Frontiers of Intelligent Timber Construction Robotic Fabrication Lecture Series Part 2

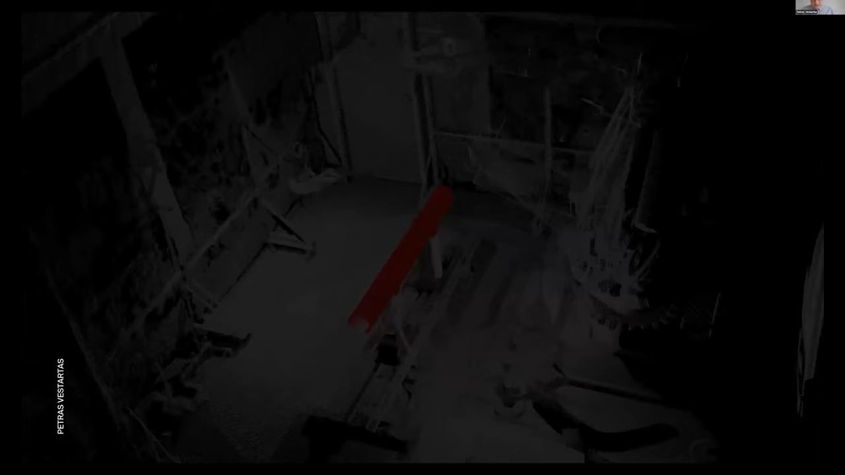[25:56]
the way it was in my work, we always get this raw noisy data.
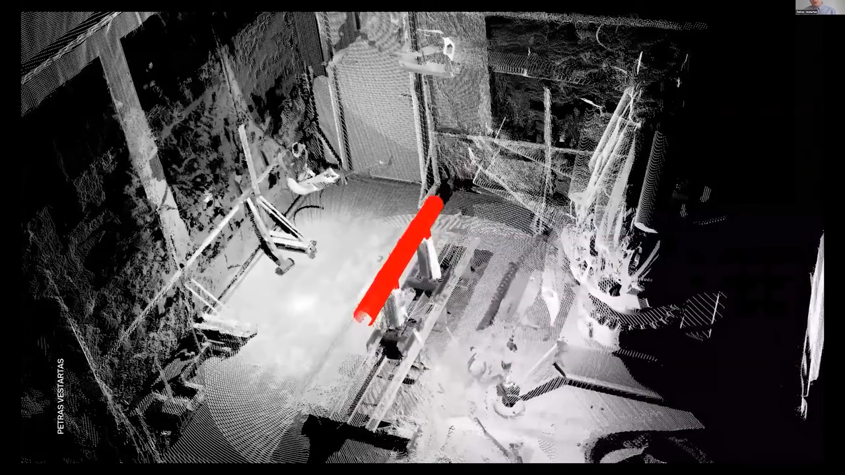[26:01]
You need to crop more or less in the place that is around the robot.
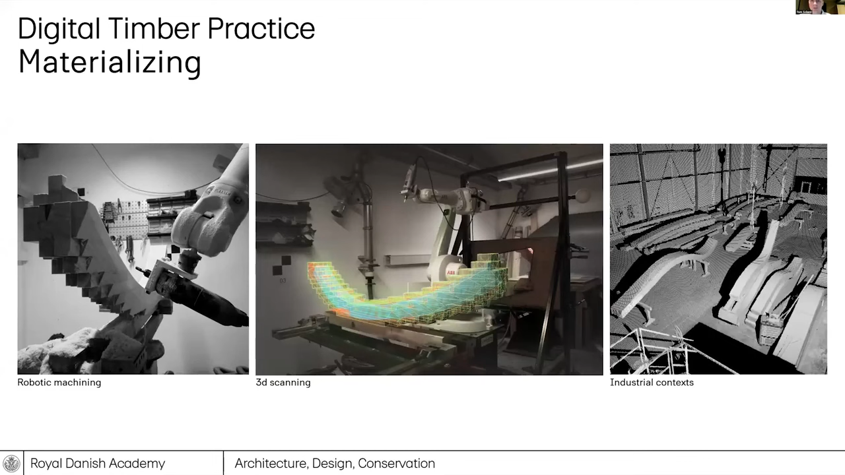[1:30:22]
with the robotic fabrication to be able to acquire these more and more complex timber composites to be able to work with them and kind of analyze what's been made versus what's been modeled. This also translated to a series of experiments in the factory that were aimed at integrating this kind of feedback into large-scale glue lamp production through various means.
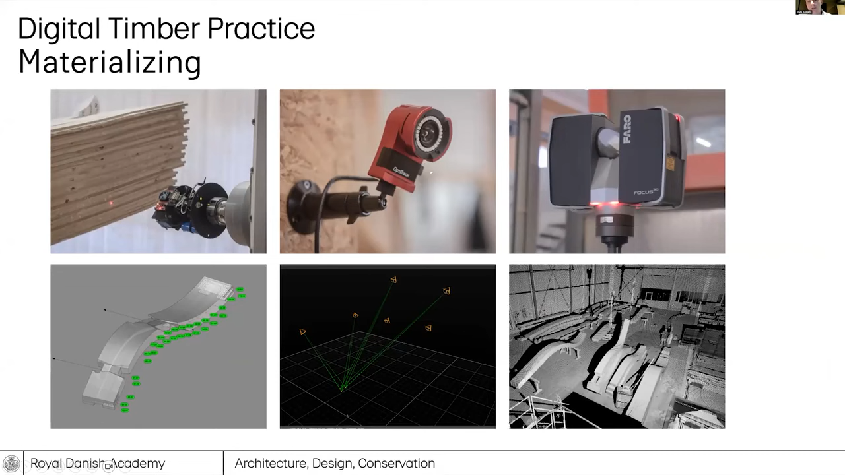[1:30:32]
So through LiDAR scanning, motion tracking, and self-built laser scanners.
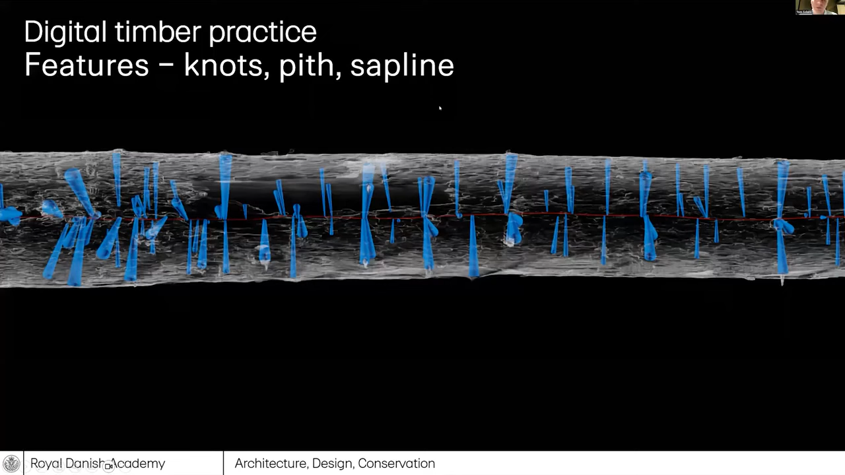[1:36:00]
So the knot cones become visible, the pith, the center line of the tree becomes visible, and other features such as the sap line between the heartwood and the sapwood become actionable. Yeah.